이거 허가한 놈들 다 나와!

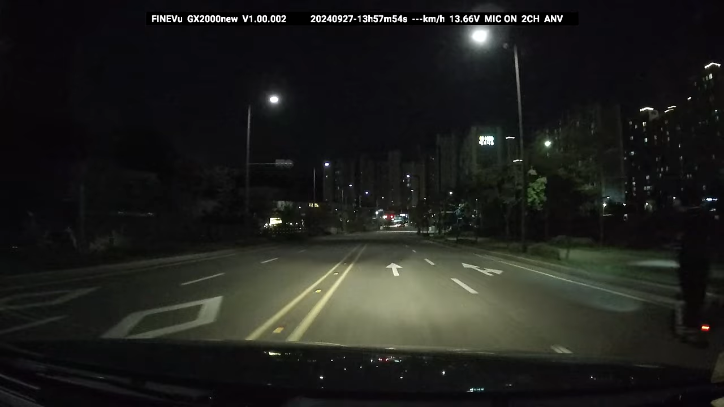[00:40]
뭐 하는 거야, 얘들! 이 자식들이! 아니, 킥보드를 타면서 이놈 새끼들이 도로를 가로지르고 완전히 폭주처럼 하잖아, 이 새끼들이. 쌍놈의 새끼들이.